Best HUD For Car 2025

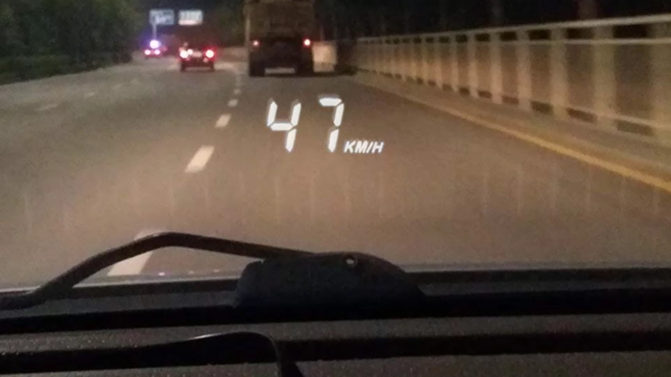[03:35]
and user-friendly device designed to provide essential driving data in a convenient, easy-to-read format.
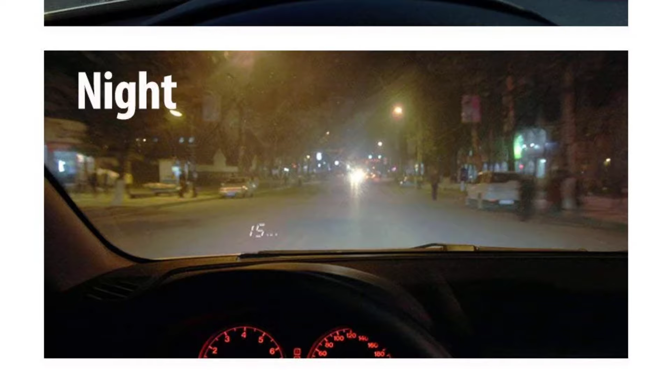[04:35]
The HUD tracks mileage, allowing you to monitor fuel efficiency and trip distance.